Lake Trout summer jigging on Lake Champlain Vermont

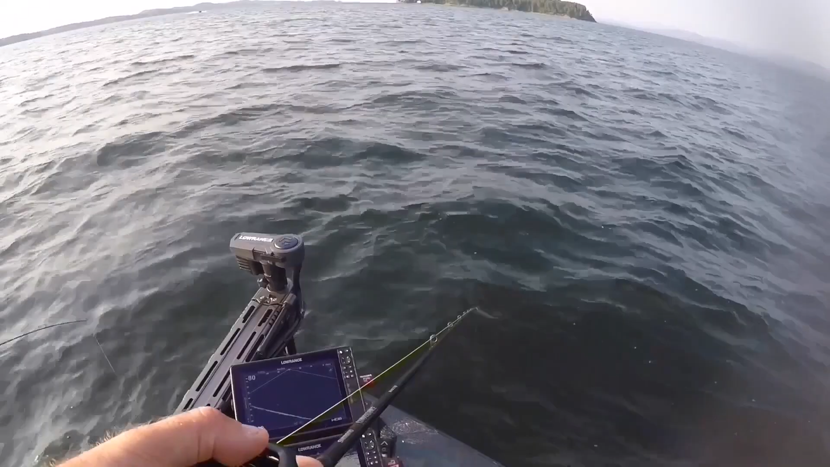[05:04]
Ooh, he's on it big time.
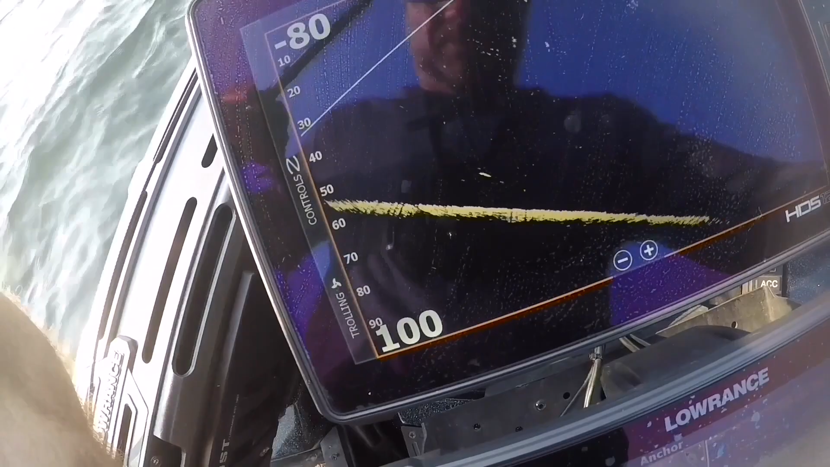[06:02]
There's only, you can only see kind of one, but then one comes into the picture in a second, but that's what we're dealing with. Oh, here he comes.